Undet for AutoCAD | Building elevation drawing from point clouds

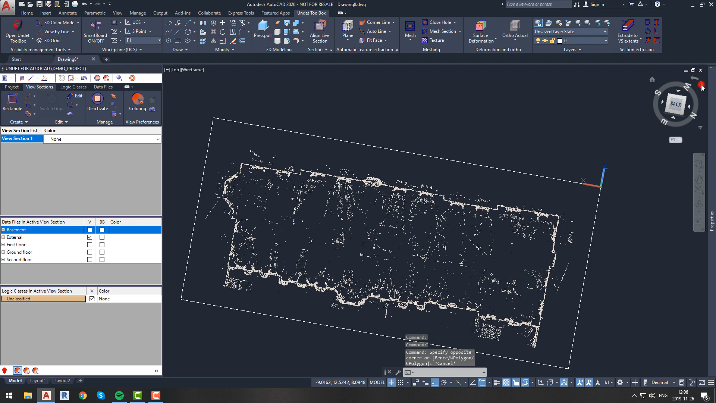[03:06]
While inspecting facade we see that there are four different sections, we will work with one section at the time.
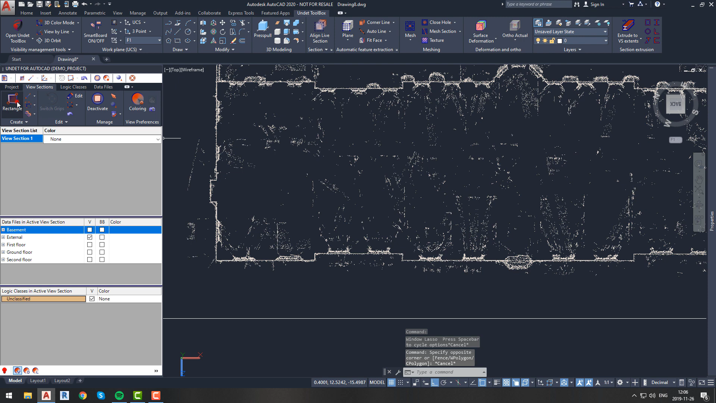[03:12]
We should indicate which section is the closest to our projection and start from this section.
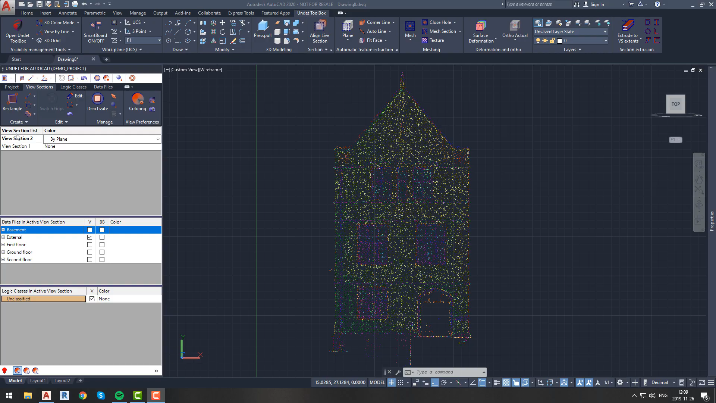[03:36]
Let's create new separate view section and name it as you wish. We will name it first block.
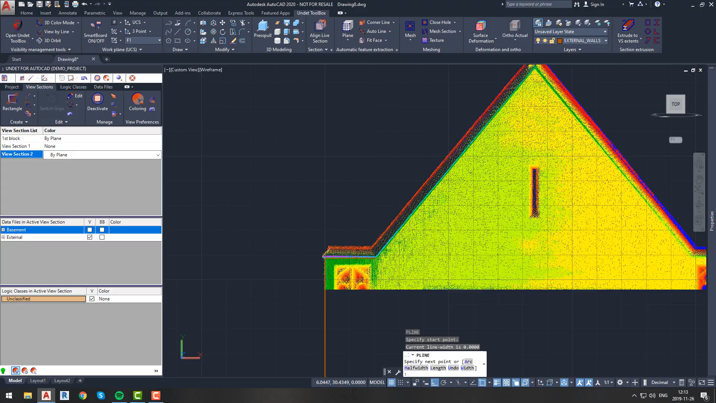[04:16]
or change clipping box size if you are working on the same plane instead of creating new view section every time.
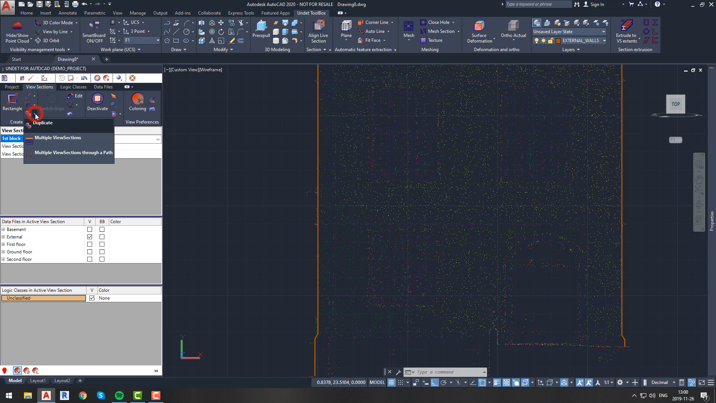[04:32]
Let's create new view section of window by using function to create view section in current view section. It is useful to have separate view sections for separate objects, because it allows you to navigate much more faster.
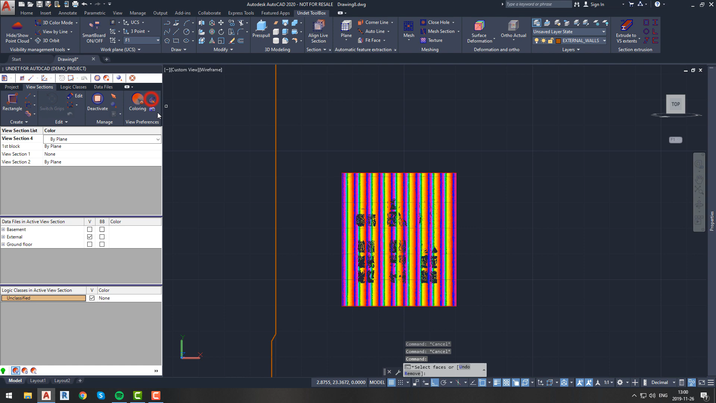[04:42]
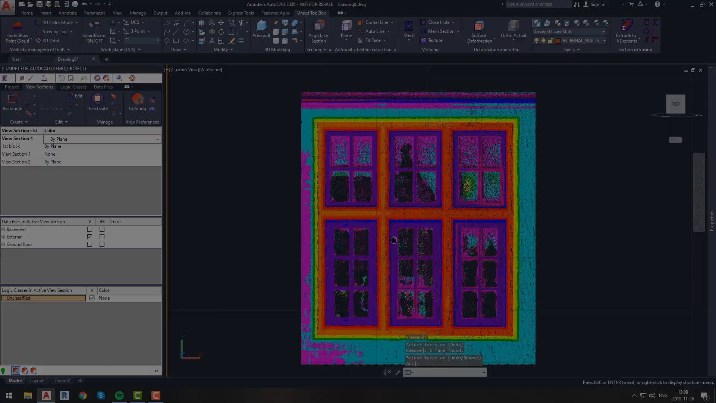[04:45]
When you are drawing objects such as windows or doors we recommend to use two view ports,
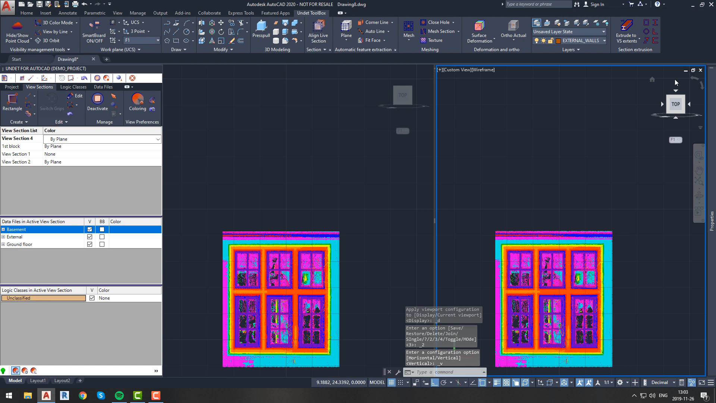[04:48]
to adjust view section in one of them and see instant result in another. To correctly identify object place we recommend to try to adjust clipping box position, try different coloring options, and turn off unnecessary data files.
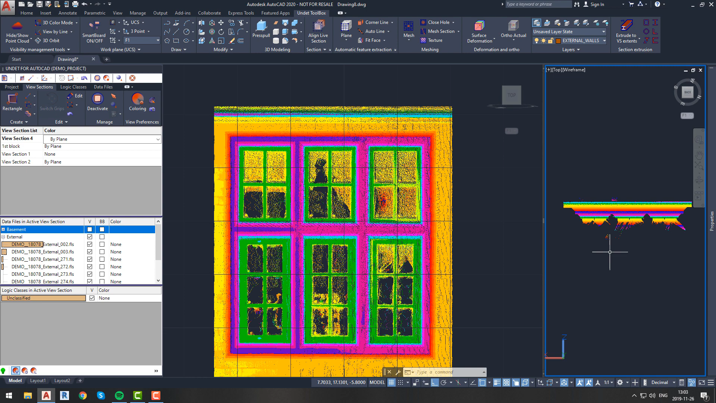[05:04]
Turning off unnecessary data files can be done in undet palette data files and active view section list.
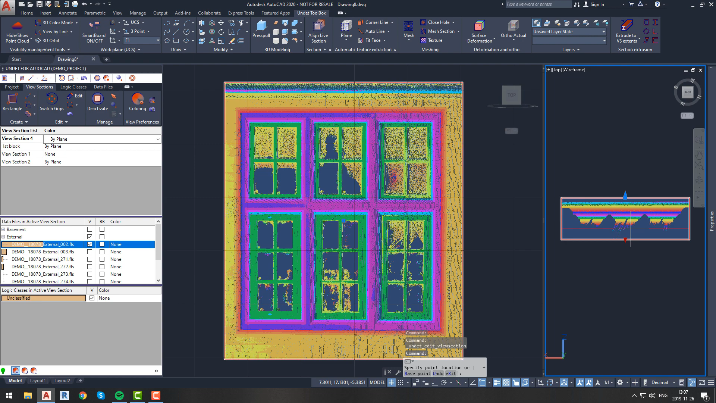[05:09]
In this list you can see all data files that is seen in your active view section.
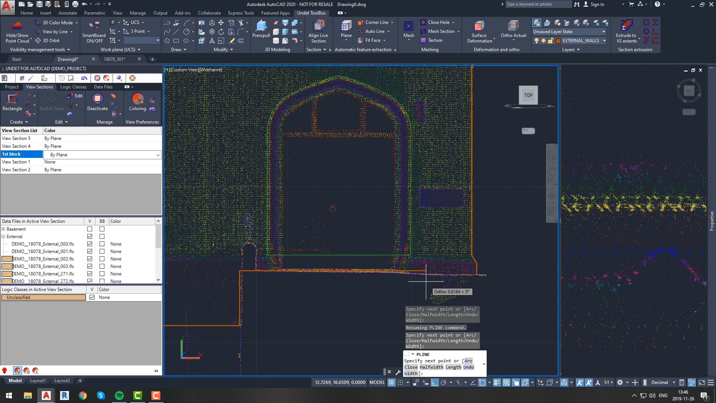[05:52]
the most accurate view of window or other object will be at same level at which scanner was placed.
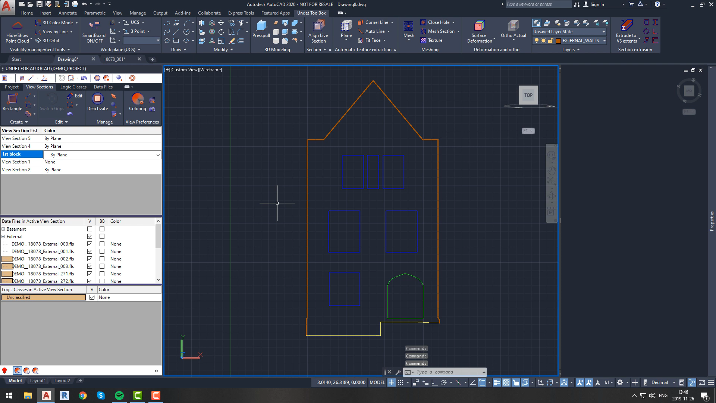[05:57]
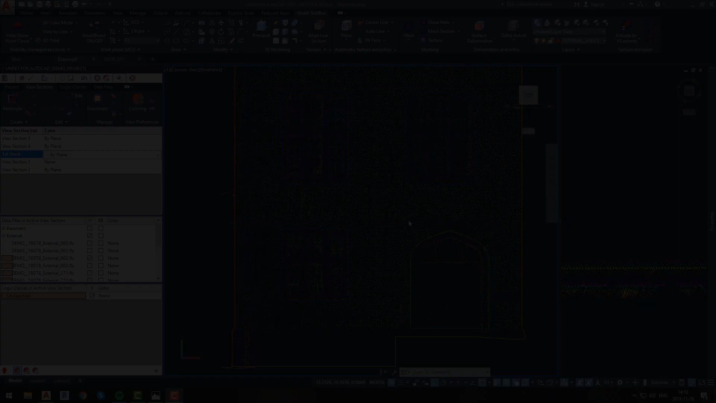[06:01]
Now we have our building outline windows and doors basic drawing.
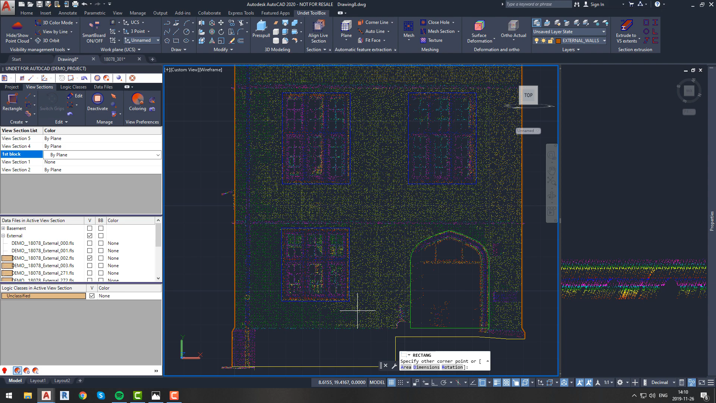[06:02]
At most cases it is not enough and drawing like this could be generated from picture or blueprints.
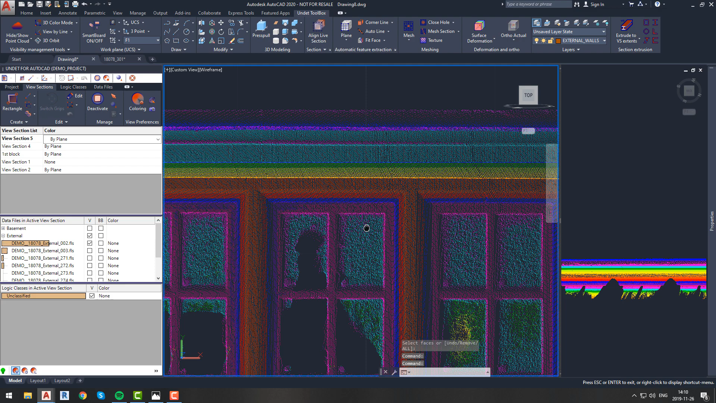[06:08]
To see more undet potential lets detail our window by showing all window elements,
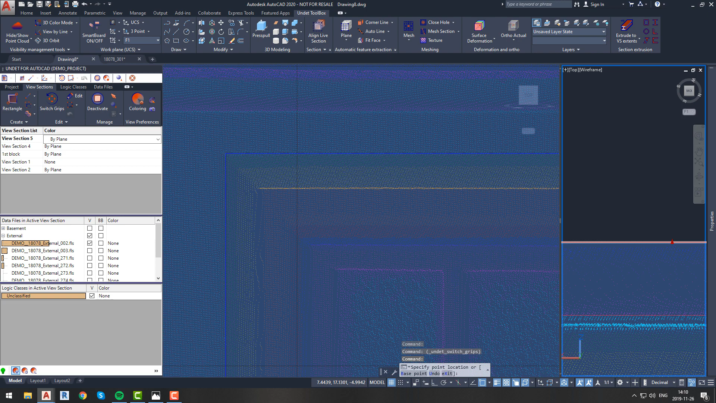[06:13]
not just window wall opening.
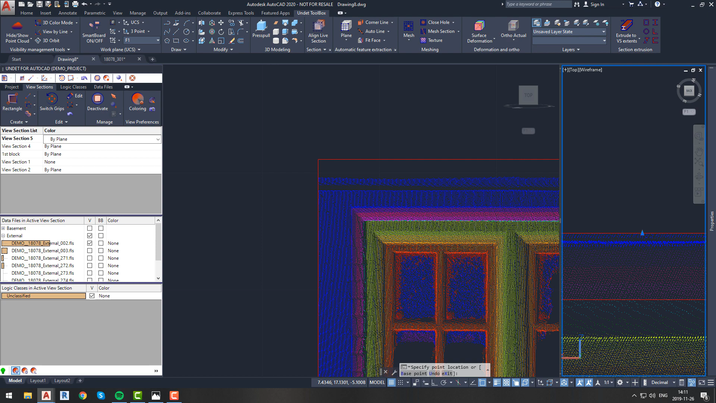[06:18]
Lets identify windows glazing, opening, profiles and more.
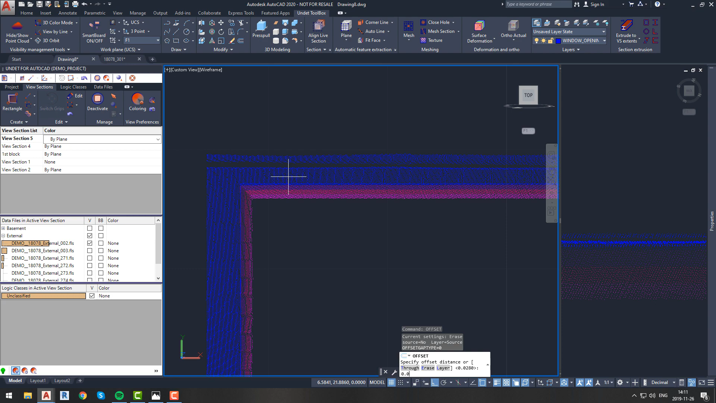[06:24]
We are adding line every time there is angle change in the window structure so that we can indicate and show all window elements.
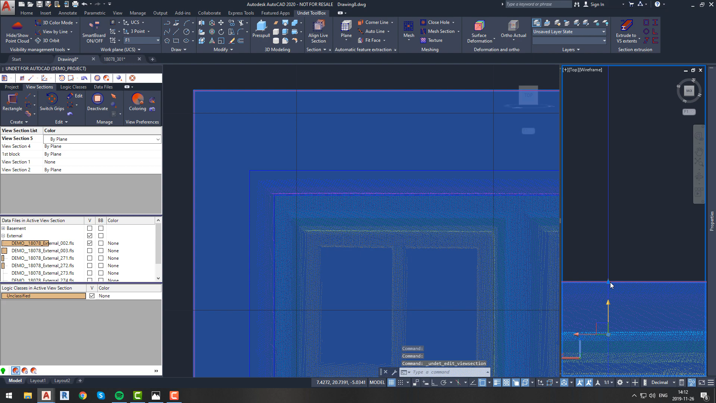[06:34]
Here too view ports becomes really useful because as we can see, there are a lot of changes in window structure,